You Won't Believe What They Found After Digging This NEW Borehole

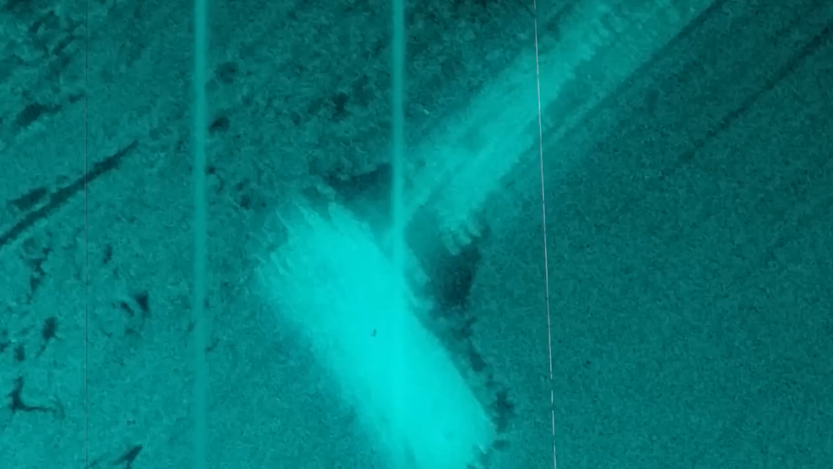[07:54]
In 2019, what clearly was a ship was seen, and then all of a sudden,